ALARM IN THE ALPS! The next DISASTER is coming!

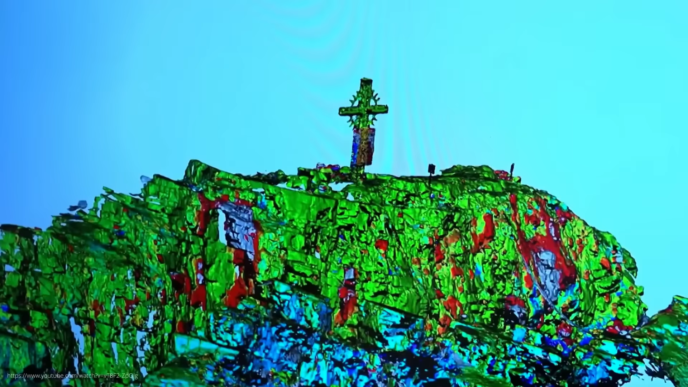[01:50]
this fissure is now 40 meters long, up to 3 meters wide and 8 meters deep.